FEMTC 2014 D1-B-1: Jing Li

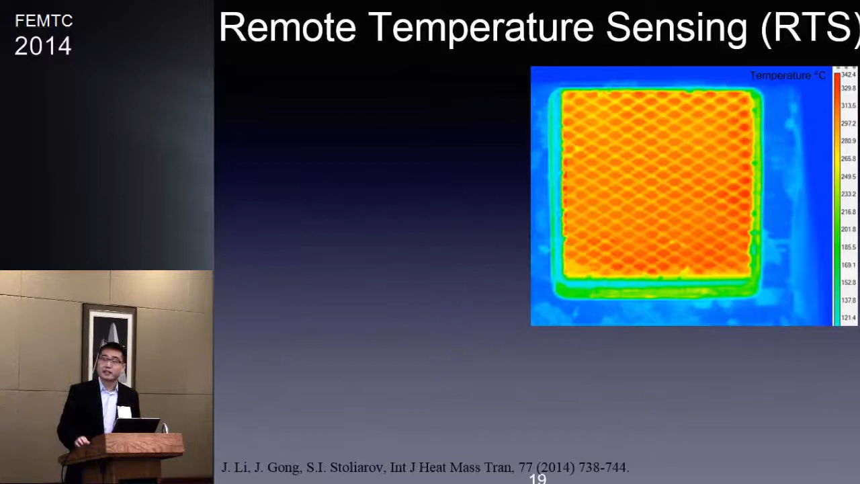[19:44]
On screen: scale top 342.4°C, scale bottom 121.4°C
I'll show you an example of that. Here is an example of the AR camera image we got from experiment. And how we analyze this is that we actually read them and select like 10 points, and we average them. So we select like 4 points from the area 1, and we select another 4 points from area 2, and 2 points from area 3.
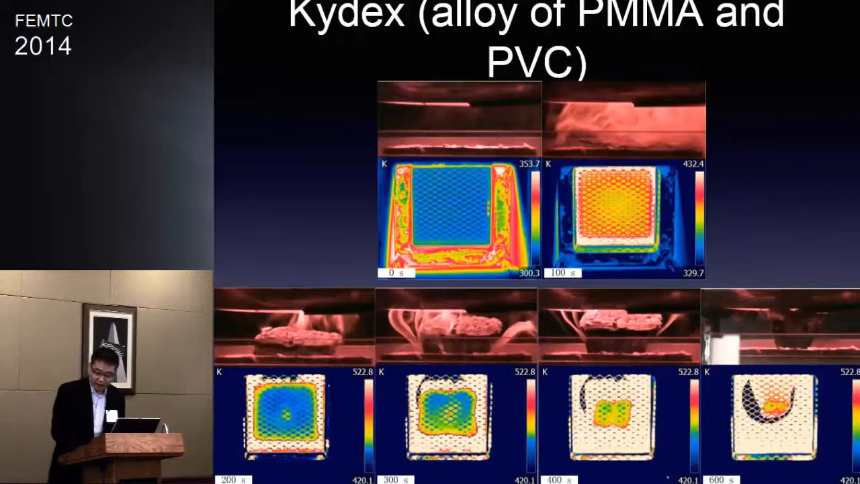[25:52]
And it actually forms like a mass room, like a structure. And on the bottom, this is aero camera hole. And the base of the polymer actually shrank, shrank, shrank. And I want to show you a video here. Okay.